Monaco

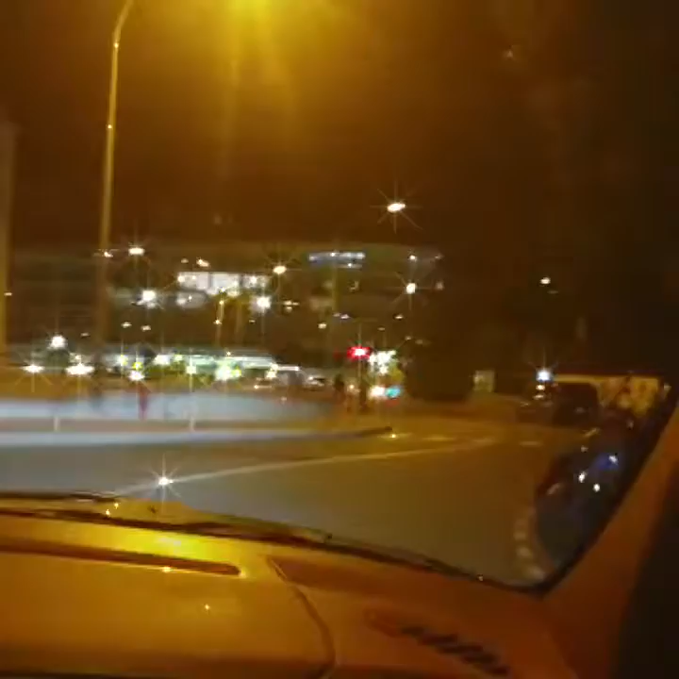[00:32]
È il casino privato di Monte Carlo
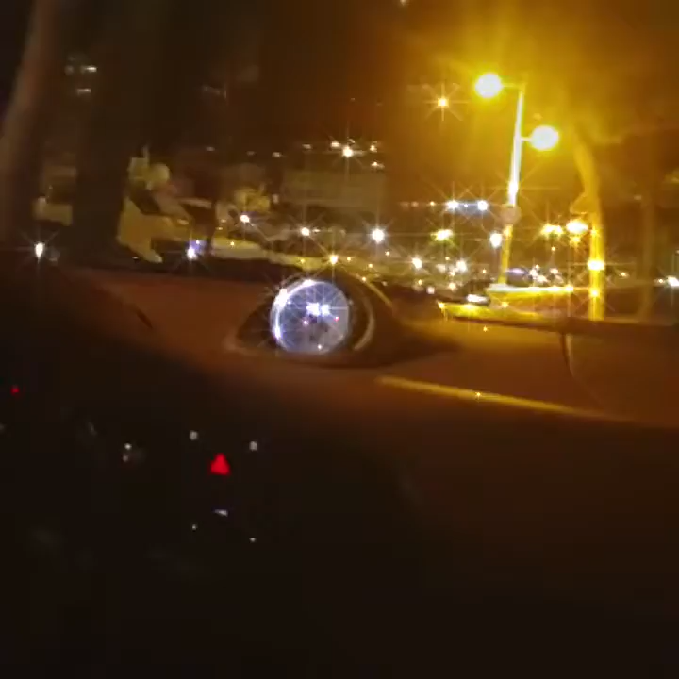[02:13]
La curva del tabaccaio che viene presa in seconda,
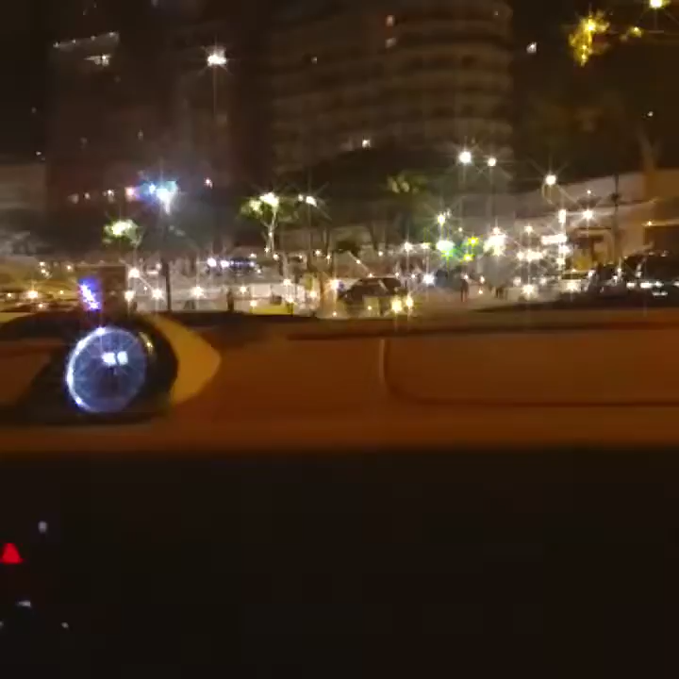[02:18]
dove una volta c'è il tabaccaio, ma adesso c'è, come potete vedere, un caffè e qui ci sono tutti gli yacht che quando c'è il Gran Premio guardano
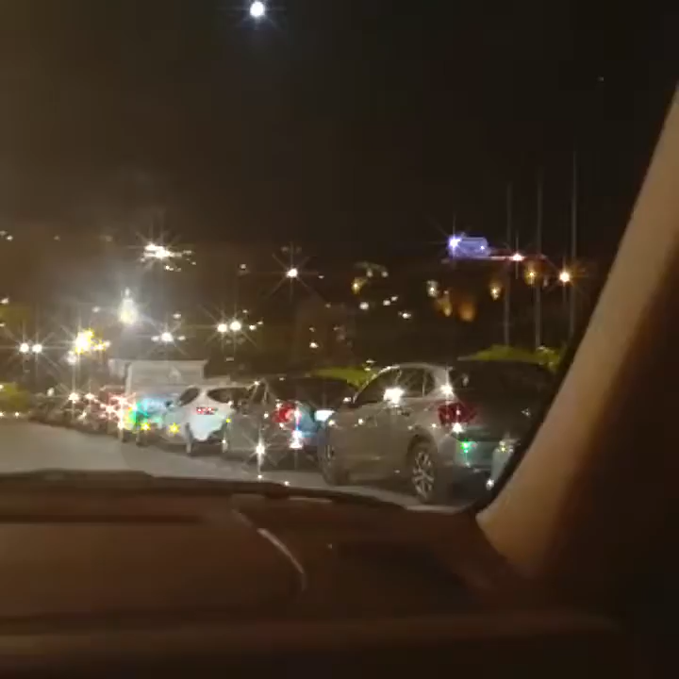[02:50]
ma potete vedere gli alberi dove vengono messi le bandiere e siamo alla comando.